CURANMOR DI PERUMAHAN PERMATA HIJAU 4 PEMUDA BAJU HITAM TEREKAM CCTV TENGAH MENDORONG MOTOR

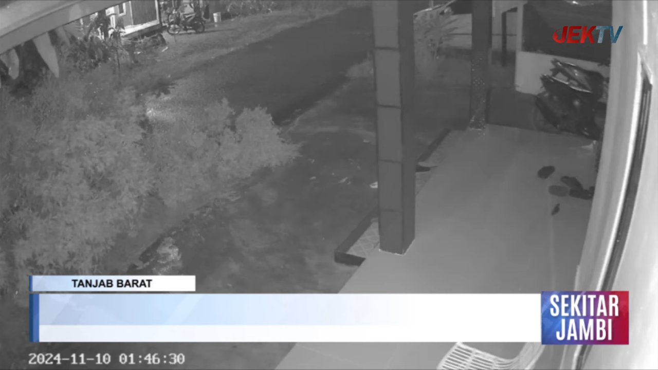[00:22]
Kasus curanmor kembali terjadi di kota Kuala Tungkal. Kali ini pelaku curanmor beraksi di perubahan Permata Hijau 4, Blok A, RT21, Kelurahan Patunas, Kecamatan Tungkal, Ilir. Satu unit motor milik Jarir Raib dicuri pelaku curanmor. Aksi pencuri ini terekam CCTV milik warga perubahan. Terlihat dari perekaman CCTV tersebut, seorang pemuda kurus tinggi berbaju kaos hitam, dengan santai, menarik, dan mendorong kendaraan tersebut.